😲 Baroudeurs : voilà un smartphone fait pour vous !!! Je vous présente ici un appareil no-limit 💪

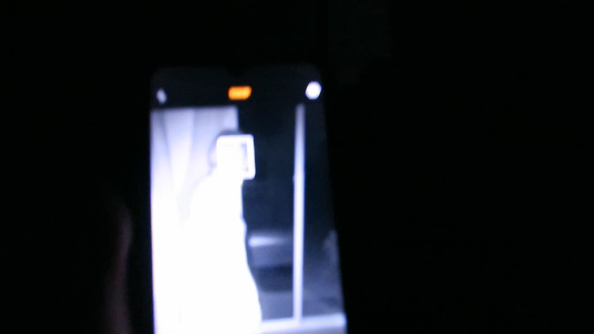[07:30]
Alors qu'avec le téléphone, on voit. Bon, on voit Elodie. Alors, on va aller dehors.
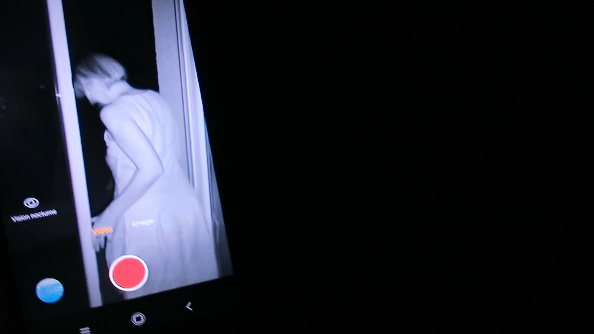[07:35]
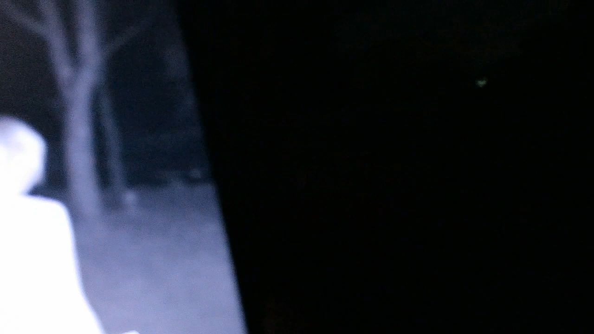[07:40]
Je vous montre en même temps dehors et avec la caméra.
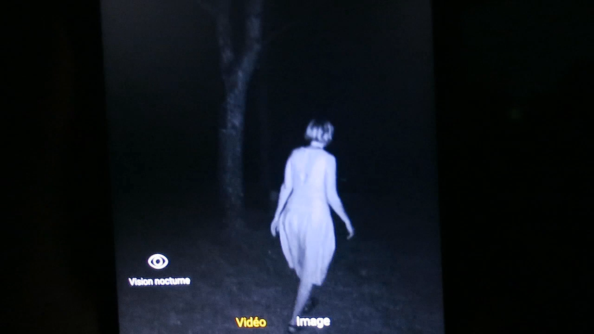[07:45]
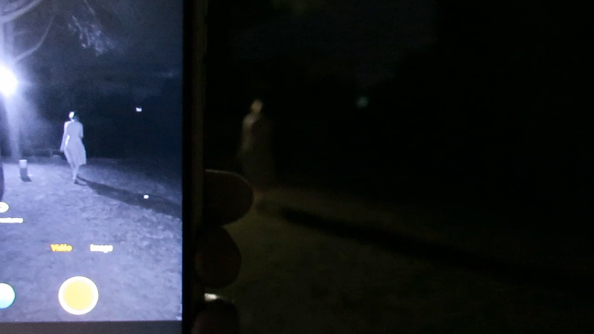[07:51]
Voilà, là, c'est éclairé. On voit très bien la différence. Là, c'est la vision de nuit. Une petite lune quand même, mais on ne voit rien.
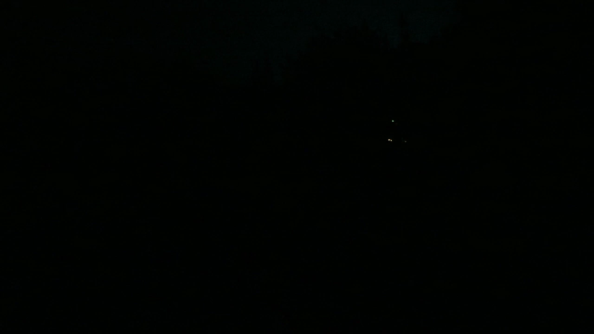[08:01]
Regardez ce qu'on voit avec le smartphone. Je vois tout le paysage.
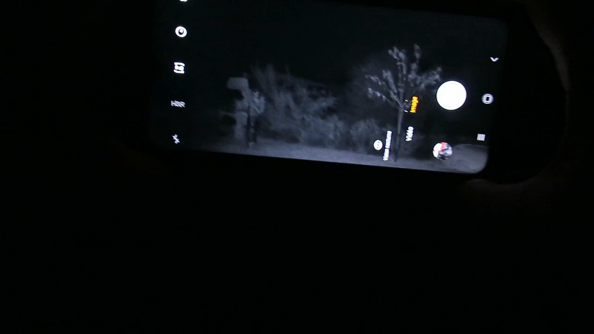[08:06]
Je peux faire tout le tour. Je vois tout. Comme si c'était plein jour.
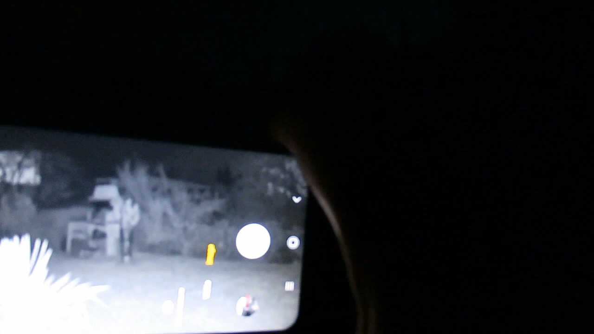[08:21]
C'est un peu magique. C'est époustouflant.
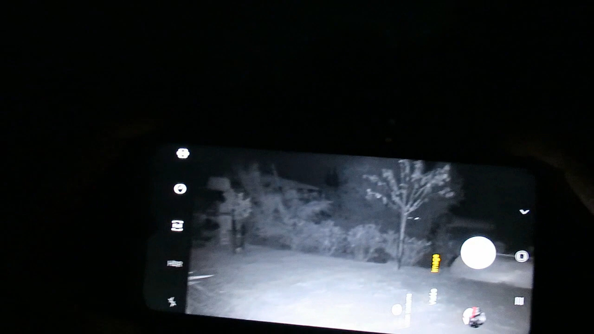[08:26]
C'est ce qu'on peut bien voir.
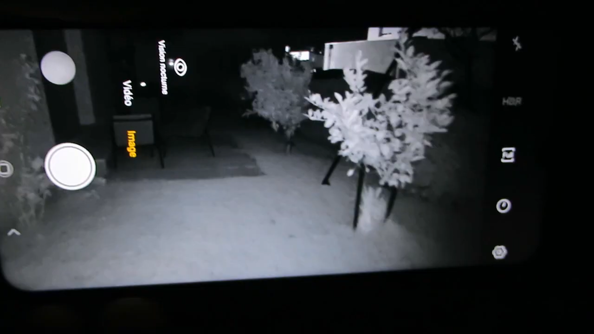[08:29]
Quand il y a un peu de lumière, qu'est-ce que ça donne ?
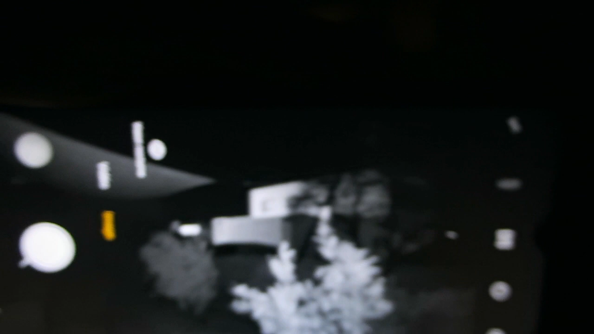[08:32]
C'est la maison d'à côté. Elle est éclairée. Je la vois bien.
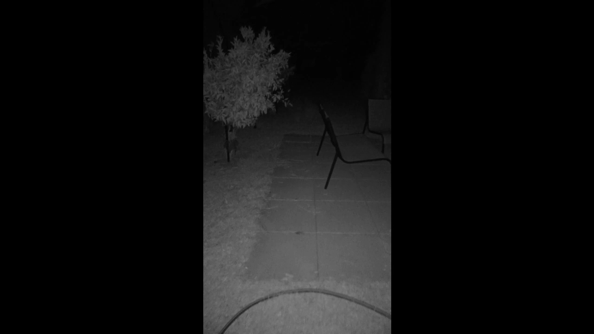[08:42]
Et si j'allais en pleine nuit me promener pour aller voir pour aller voir le poulailler, voir si les poules dorment bien. C'est quand même assez fantastique de pouvoir se promener dans le noir absolu et marcher comme si c'était le plein jour.
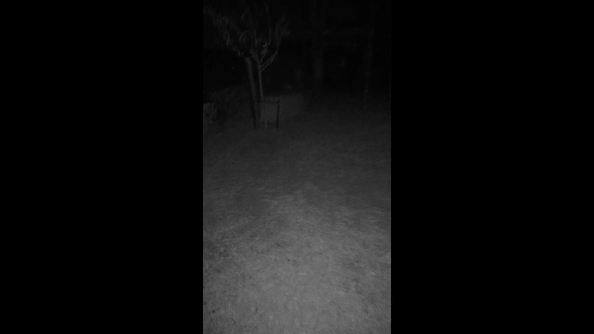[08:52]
Et bien voilà, mes cocottes vont bien.
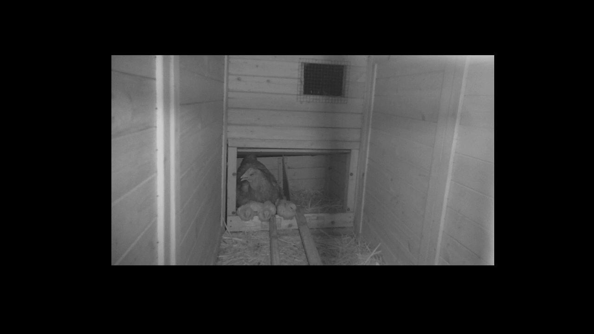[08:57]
Et puis celle-là, elle dort avec ses trois petits poussés. En fait, il y en a trois autres dessous. Tout va bien.
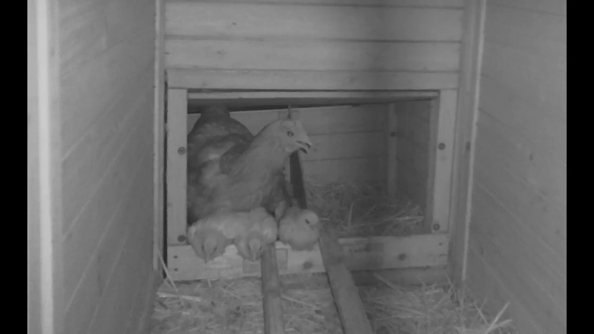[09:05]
C'est pas mignon ?
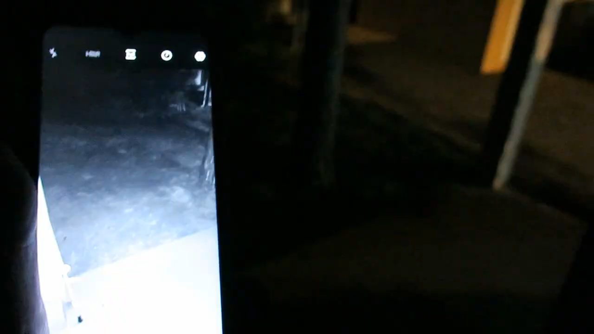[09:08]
Et maintenant, je suis dans le camping-car et je surveille l'extérieur. Vous voyez, là, c'est un peu éclairé.
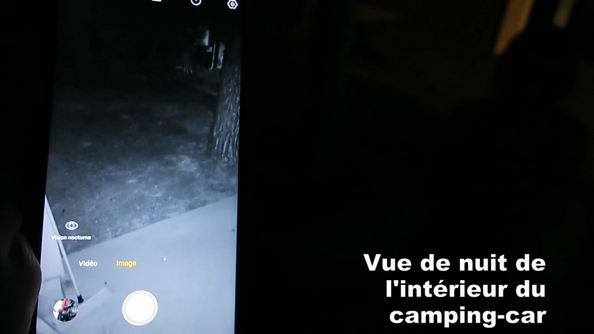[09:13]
On voit Elodie qui se promène et hop, là, je la vois vraiment bien.
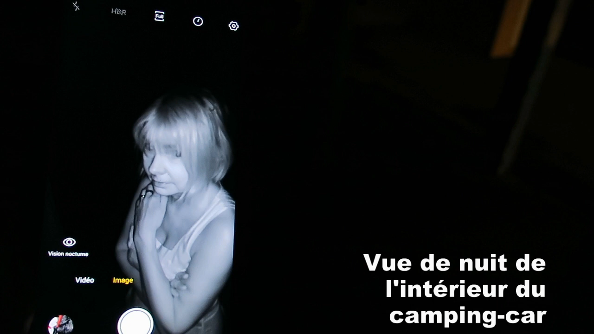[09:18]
Alors, Elodie, elle est là ou elle n'est pas là ? On voit un peu la porte et là, on voit à l'extérieur de la porte par la fenêtre.
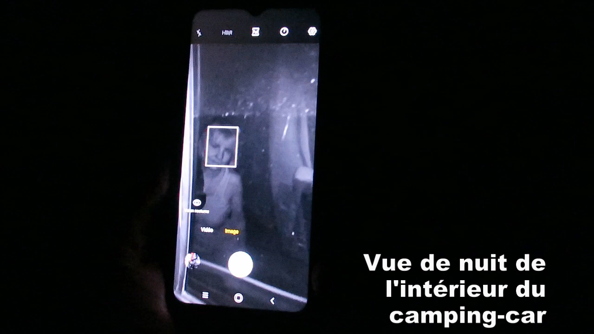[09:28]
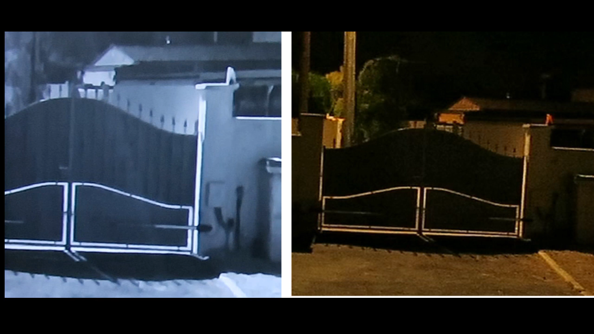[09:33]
Et même avec un éclairage faible, eh bien, en vision nocturne, on voit des détails qu'on ne voit pas autrement.